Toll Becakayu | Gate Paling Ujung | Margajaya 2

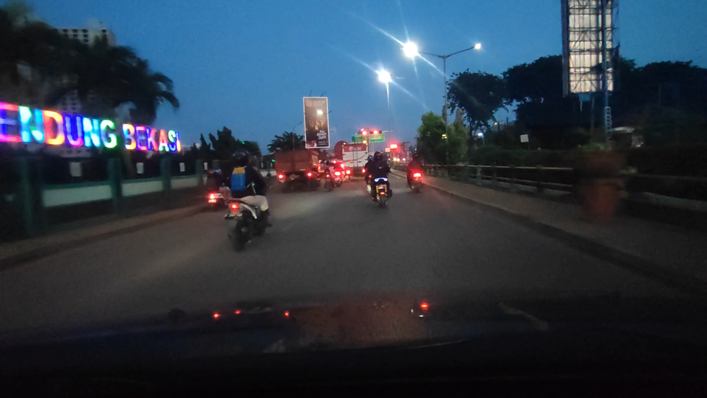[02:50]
Nah ini gerbangnya Perempatan ya Perempatan yang urus itu ke arah Kayon
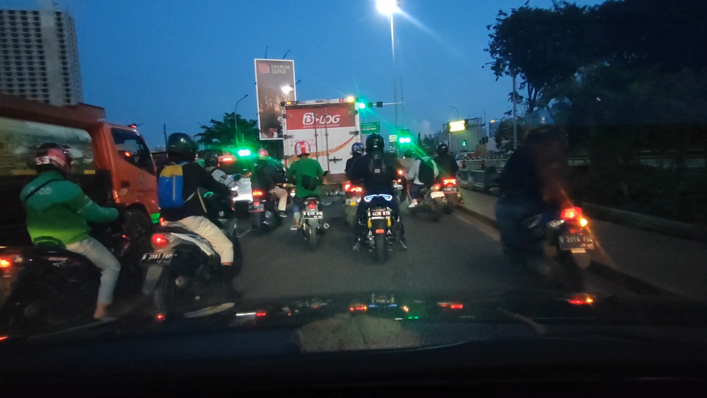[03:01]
Kemudian ke arah Kalimalang Nah kita akan masuk ke kanan Masuk ke toh ya